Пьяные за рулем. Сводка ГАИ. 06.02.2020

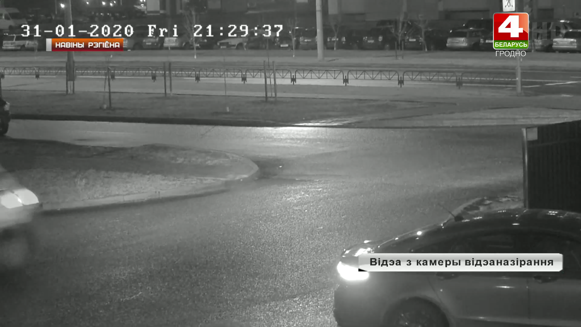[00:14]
На желтый Ситроен, который сначала псует легковик, потом, драпая еще несколько машин, завернули увагу соседей,